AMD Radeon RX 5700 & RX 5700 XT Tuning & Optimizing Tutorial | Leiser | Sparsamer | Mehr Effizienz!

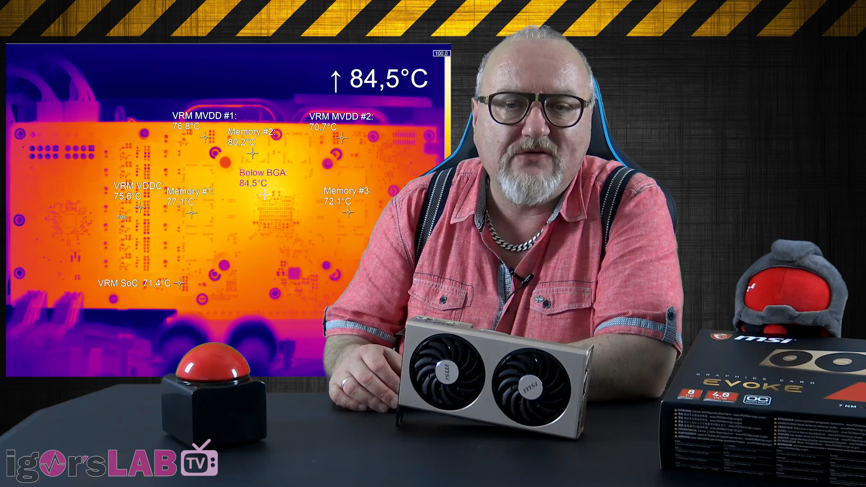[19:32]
On screen: max 84.5°C
bleiben wir noch so um die 80 Grad, vielleicht noch ein bisschen drunter, an manchen Stellen ein bisschen drüber. Viel mehr möchte ich da nicht geben, weil ich möchte auch den Speicher nicht über 85 Grad sehen. Nehmen wir also mal einen Wert. Und dann habe ich ausprobiert und bin so bei dieser Karte hier und diesen 180 Watt GPU-Power, beziehungsweise 202 Watt für die gesamte Karte, so bei 1600 Umdrehungen circa plus minus je nach Raumtemperatur gelandet. Also man kann sagen, hier zwischen 1600 und meinetwegen 1700 Umdrehungen pro Minute.